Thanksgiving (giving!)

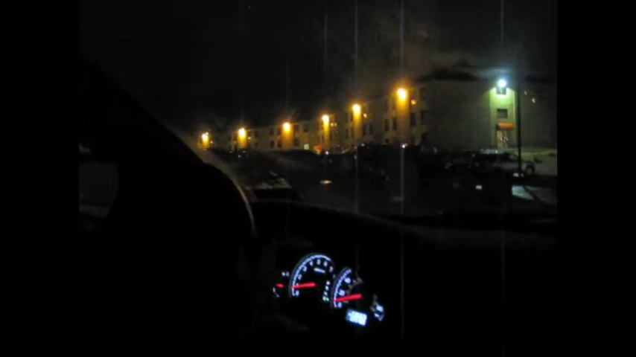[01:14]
Where can I talk? Garbage peel. Garbage really peel, kids. Not on... Just don't hit them, Francesca. Just drive. I won't hit them.
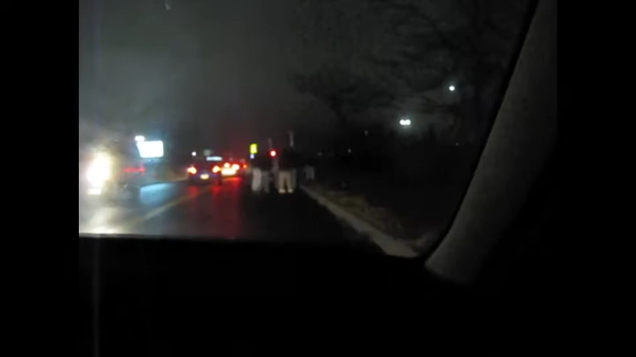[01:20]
Okay, here they start. I'm gonna have to run over. Yeah.